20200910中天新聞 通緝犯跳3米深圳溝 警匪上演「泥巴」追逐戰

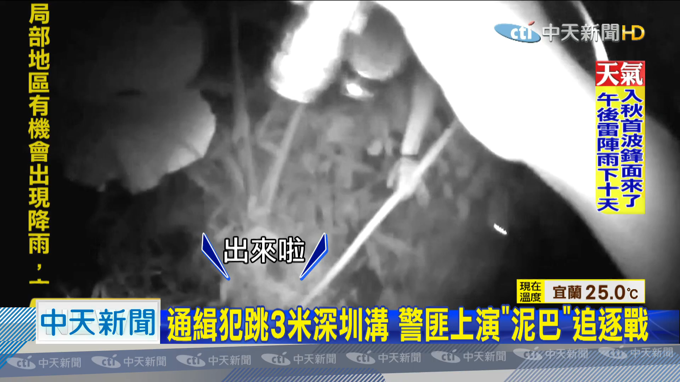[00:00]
出來了出來了出來了出來了
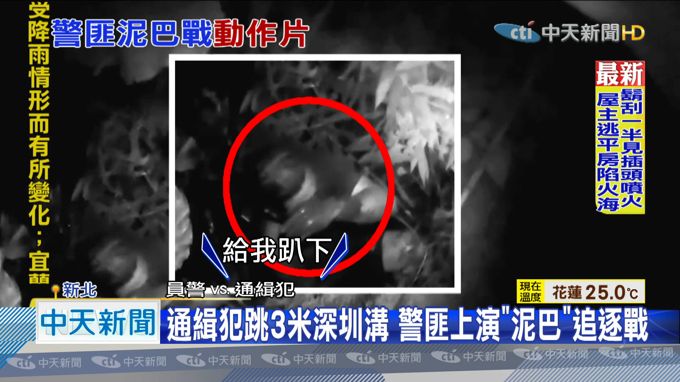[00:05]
你給我爬下狼狽從土裡爬出來不斷咳嗽男子為了躲警察從三米高的鎮溝
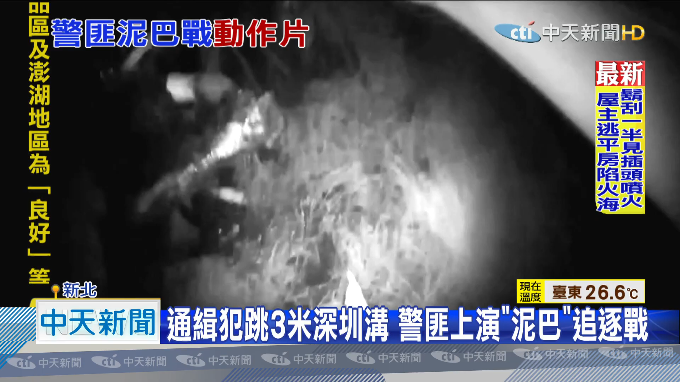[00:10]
一躍而下雙手丟抱頭抱了雙手抱我拋架出來
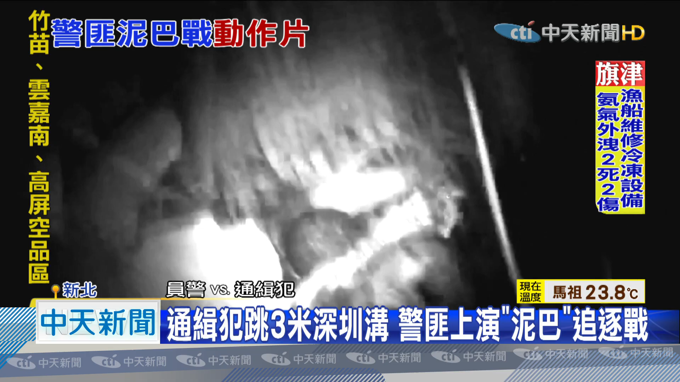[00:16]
滿身爛泥和警方在鎮溝內上演追逐戰最後難敵玻璃是大人只好乖
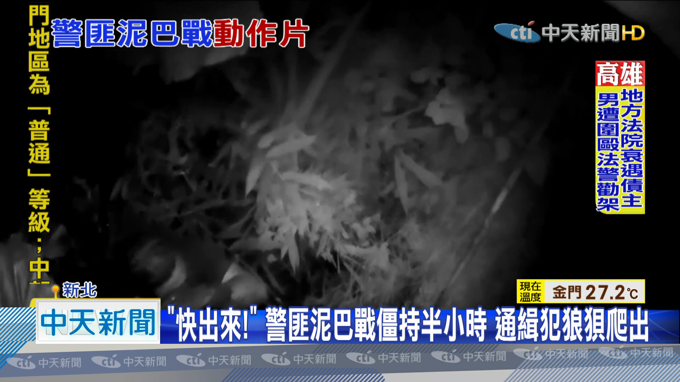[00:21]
乖從爛泥巴裡爬出來而時間回到半小時前坐下來你坐先坐下來好 我坐下根本就走你坐下來